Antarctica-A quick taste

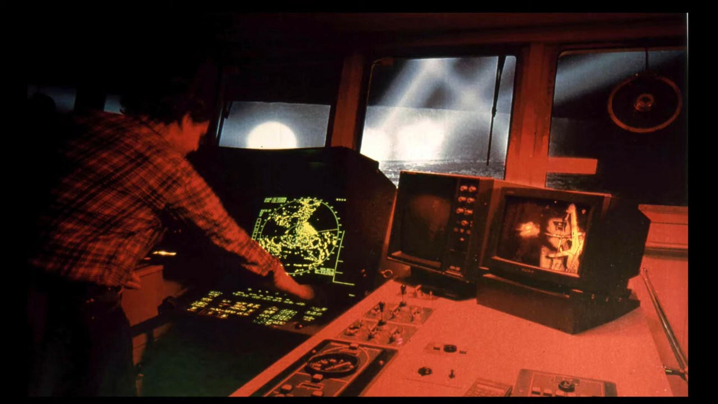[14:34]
This is a picture from what the bridge looks like. At night, there's all these icebergs. So you've got to have these big powerful spotlights on these icebergs to make sure you're not going to run into them. But as an example of the management challenge here, and then we're going to end on this. One night I remember going up into the bridge and listening to them. And there was these guys screaming on the radio. So they were a tanker.